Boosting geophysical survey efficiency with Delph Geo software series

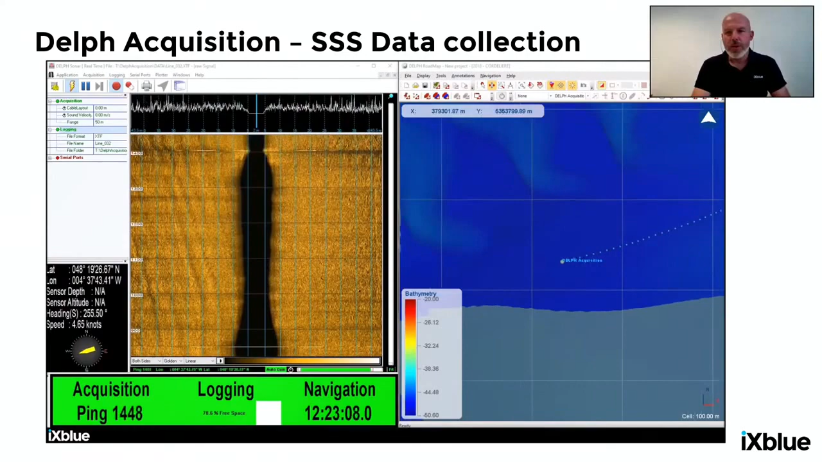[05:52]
As you will see on screen, the software is composed of two sides in there. The real part of it, the definition software, is the left-hand side in which you will find the traditional real-time display of, in this case, the scrolling side scan data, signals, navigation repeaters. Also, what is key is this reasonably simplified user interface, so very few commands,
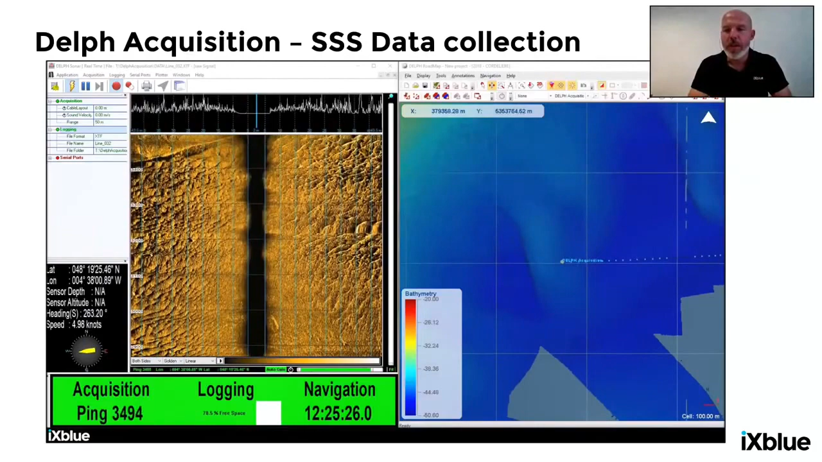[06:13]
big indicators monitoring the data quality if you are requiring logging and collecting the navigation safely. And so this is really what people want to monitor during the survey operations.
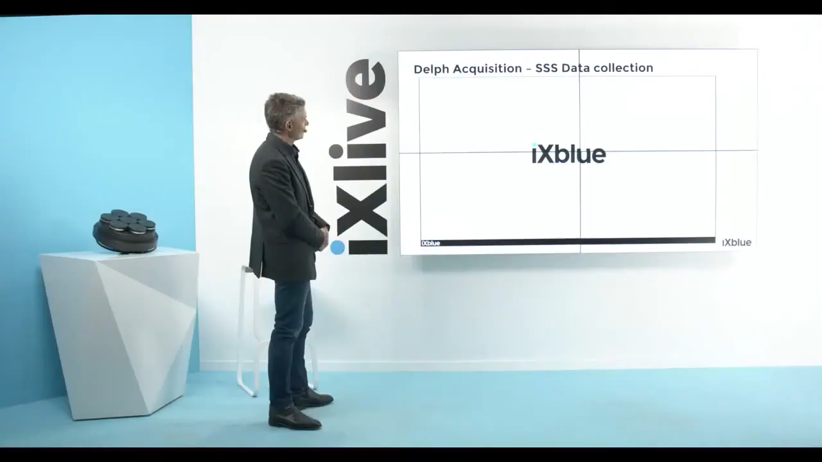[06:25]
In a second example, we will see a quite similar user interface, but in this case, for the sub-bottom profiler, right now on screen, yeah.
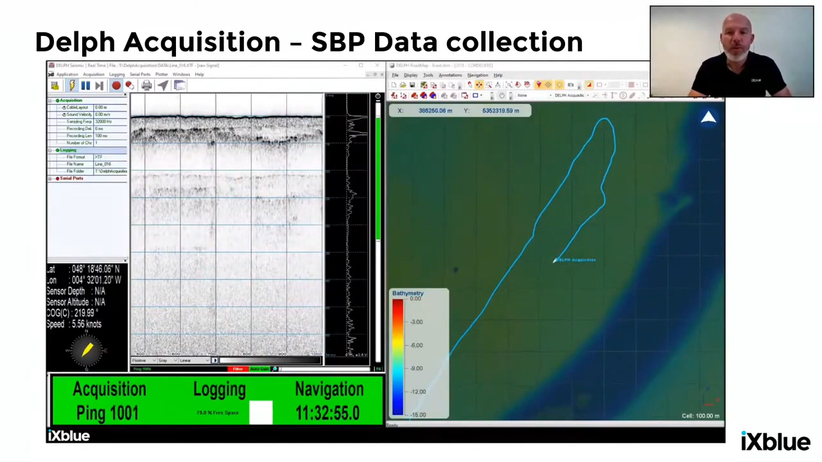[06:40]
So you will see the very same familiar user interface. In this case, it's sub-bottom profiler data. This comes from a Nikos 10,000, which is part of our range.
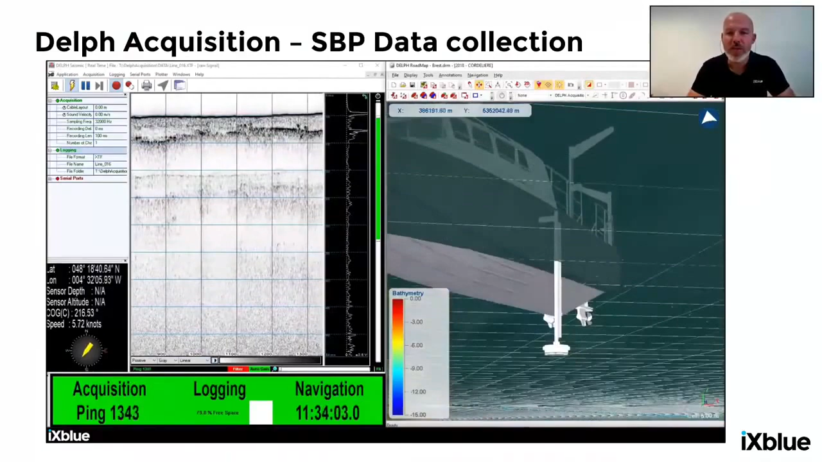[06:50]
Just behind the view, David, is this transducer that we are manufacturing in the Sonar division in XBlue. And the right-hand side of the screen is the Delfrode map software that you briefly talked about, which is our 3D cartographic software. So in this case, we are monitoring the real-time track plot location of your vessel, your sensors, within a familiar cartography, with the bathymetric surfaces, background console controls, background charts, anything you would like to see to correlate your acquisition data together with the maps.
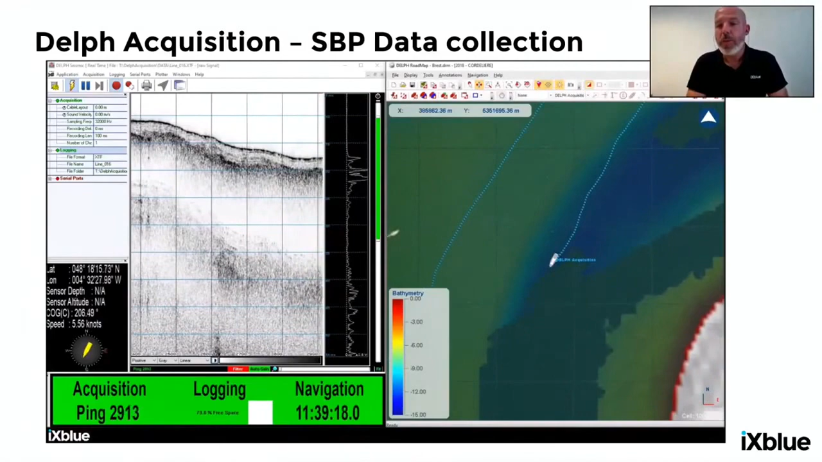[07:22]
And, of course, you can run the acquisition standalone, or you can accompany it with the roadmap software, which takes no configuration.
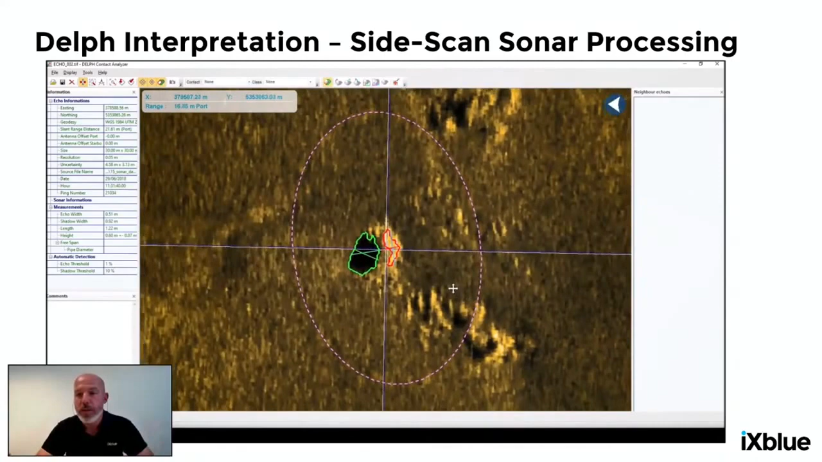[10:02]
Right now on screen, it's some target picking out of the waterfall. So if you want to do systematic target picking out of the sonars, either you can just create them and they will open in the analysis environment. We are helping users, providing automatic measurement of the targets. We detect the echoes, shadows, and decline the measurements. So to save a lot of manual operations in there.
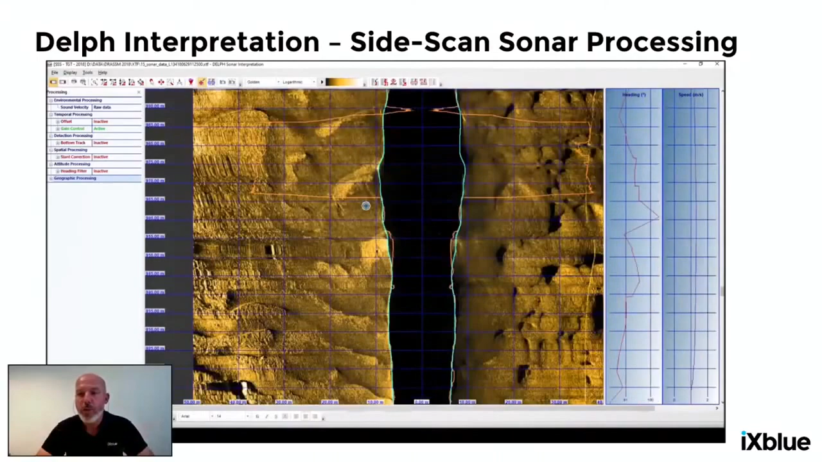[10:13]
But you can also just flag the targets on the waterfall.
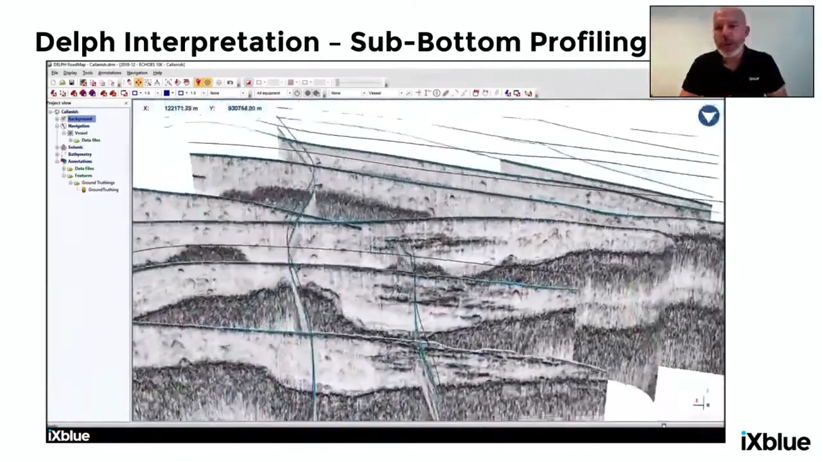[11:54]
So this is something we provide like we do the sonar mosaicing. So we create very quickly these 3D fence diagrams.
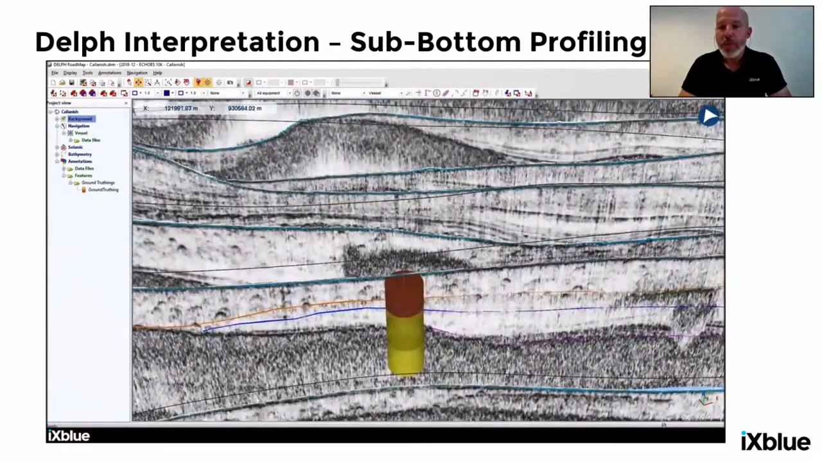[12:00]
You can import external data like core logs that you can bring and overlay onto the 3D but also onto the sub-bottom profile so to correlate the reflector interpretation together with the ground-truthing data.
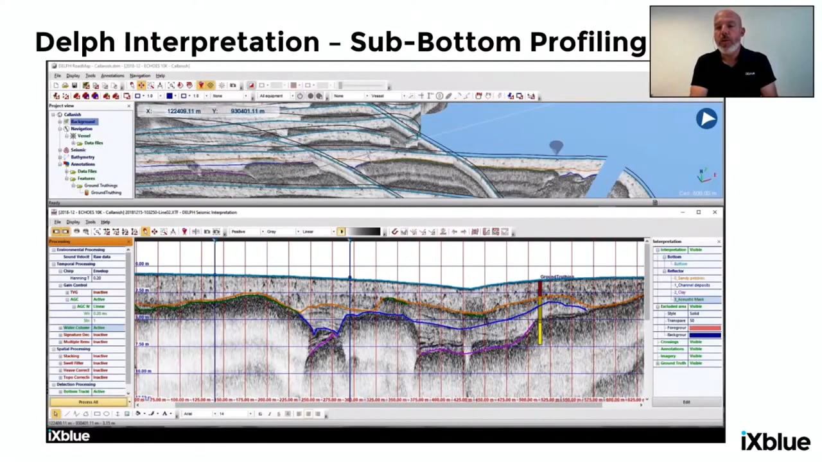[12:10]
We see the bottom window, which is the processing window. So this is where we are picking reflectors, but also the place for tuning,
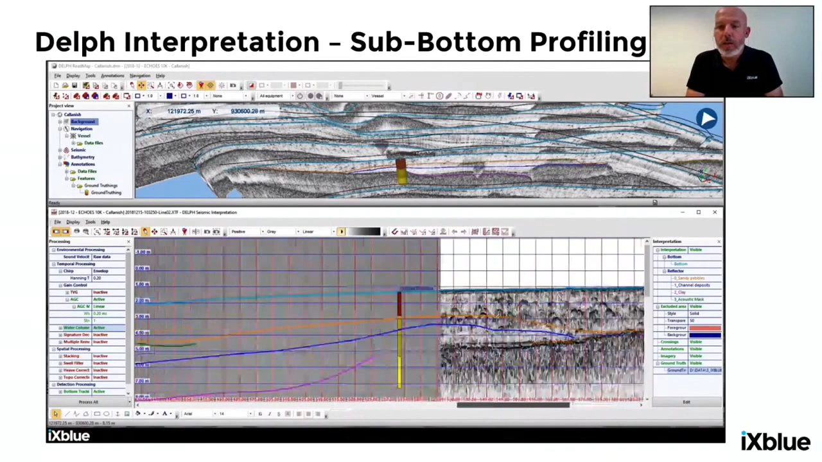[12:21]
gains, filterings, all kinds of processing that apply to sub-bottom profiler data or reflection seismic data.
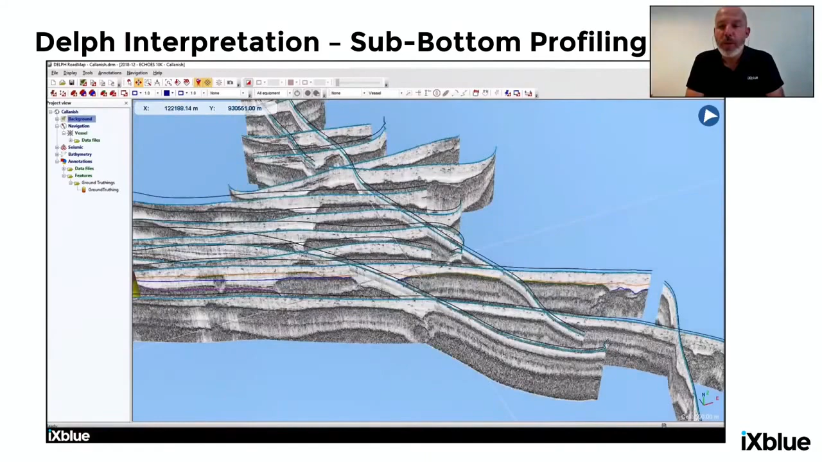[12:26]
And once we have the data processed, so we can directly map it like you see now.
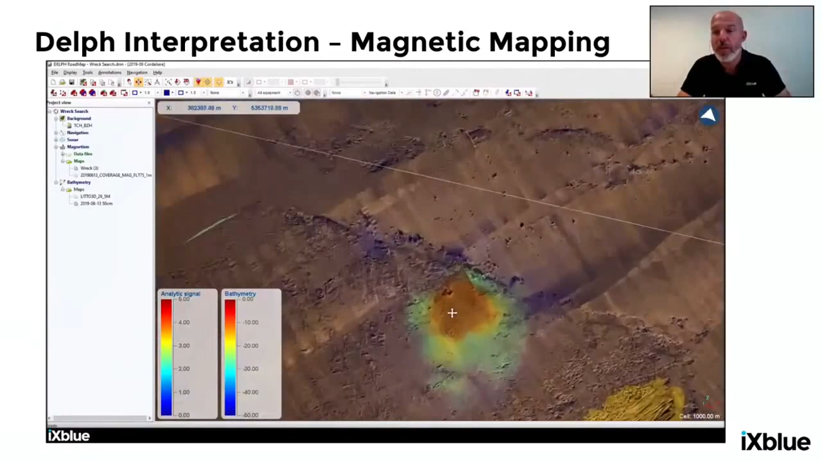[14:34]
So this is how the mag can be quickly processed and very efficiently drive your interpretation of the side scan records. If it was not at the surface, maybe the sub-bottom profiler in the 3D view can help you reveal some buried features.
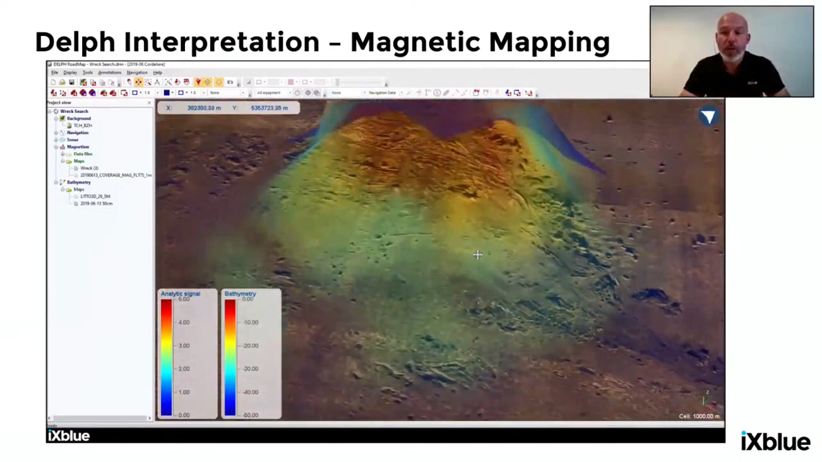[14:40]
This second example is a very small, thin cable, which is down on the ground.
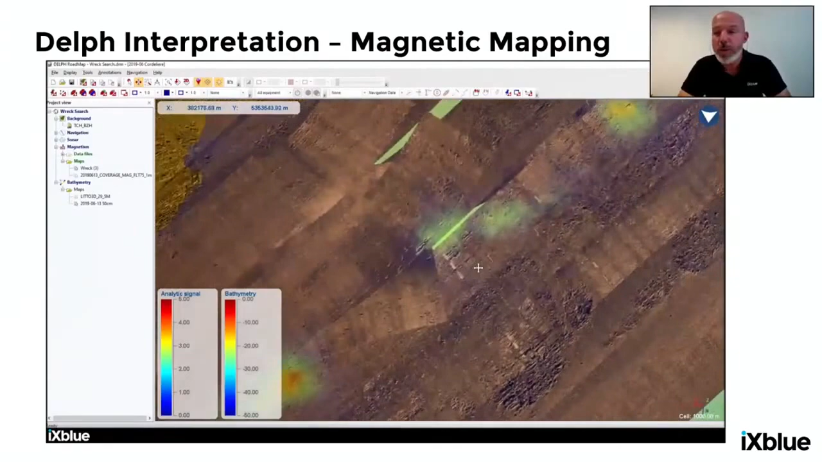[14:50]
And again, just zooming into the magnetic anomalies will quickly reveal the features from the larger scale,
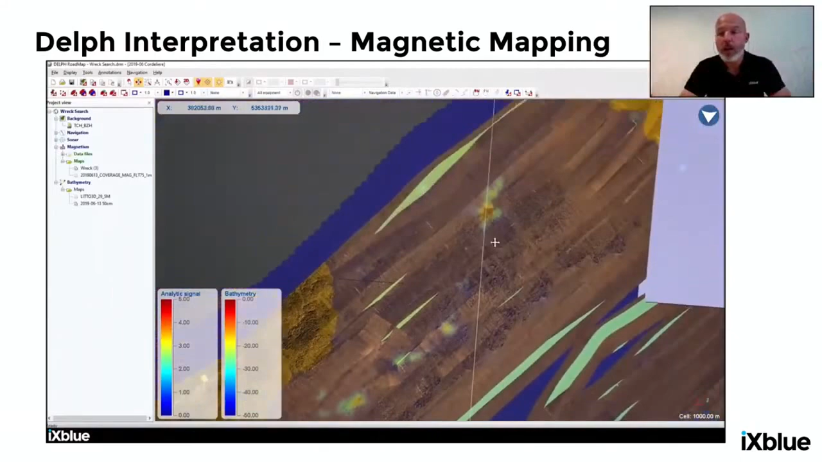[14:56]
high-resolution side scan mosaics, or sub-bottom features.